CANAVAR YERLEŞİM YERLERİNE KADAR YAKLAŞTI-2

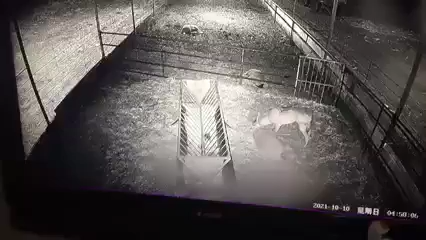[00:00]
İlk kuzuyu nasıl çıkardıydı ona göremedik biz.
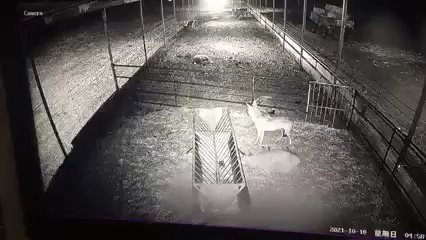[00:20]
Daha onu yemedi herhalde ya. Kuzu daha ne etsin yazık.